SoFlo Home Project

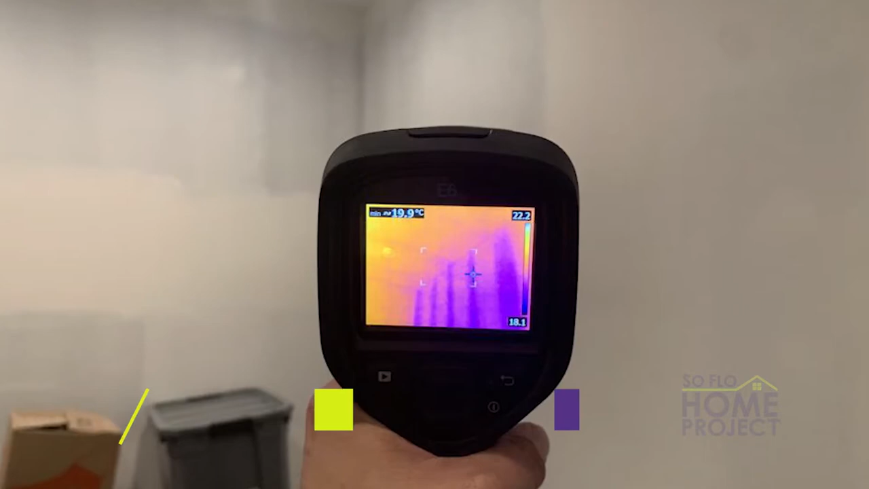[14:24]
This client had water filtration that was coming in from the ceiling every time it was raining.